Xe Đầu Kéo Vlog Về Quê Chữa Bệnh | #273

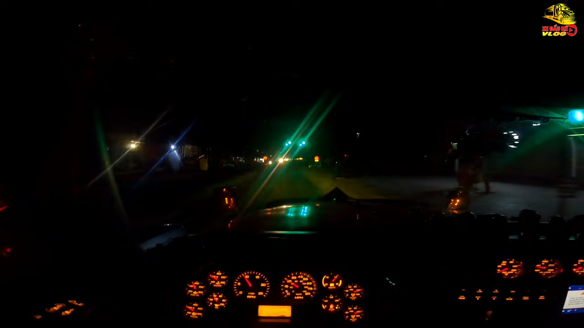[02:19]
Đây là thị trấn của quê mình rồi, còn một chút nữa là mình về tới nhà rồi. Ok, vậy là mình cũng đã về tới nhà các bạn ạ. Đến lúc phải chia tay với bạn Việt